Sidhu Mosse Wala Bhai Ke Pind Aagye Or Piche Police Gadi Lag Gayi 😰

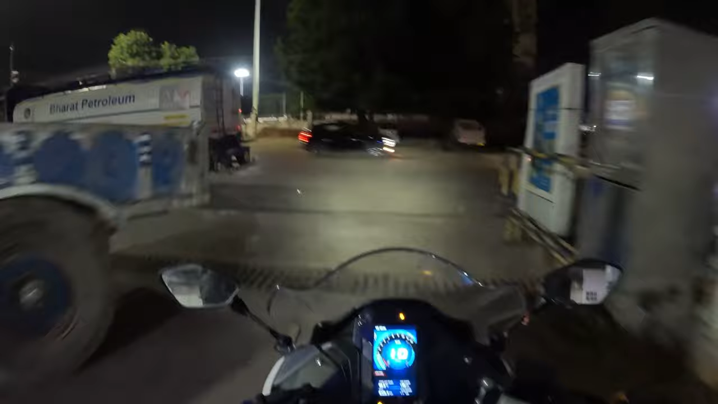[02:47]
लो जी तेल डलवा लिया, निकलते हैं सीधा करनी माता मंदिर, ये वाला रास्ता जाएगा सीधा। भाई अंधेरा खासा है इस रोड पे और ठंड लग रही है